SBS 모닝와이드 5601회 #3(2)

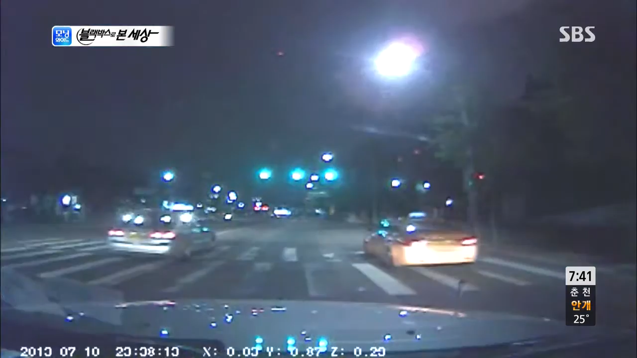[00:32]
제보자는 가족과 함께입니다. 자 그런데 이 택시가 방향 지시등도 없이 차선 변경을 합니다. 놀란 제보자는 상향등을 켜고 주의를 주는데요.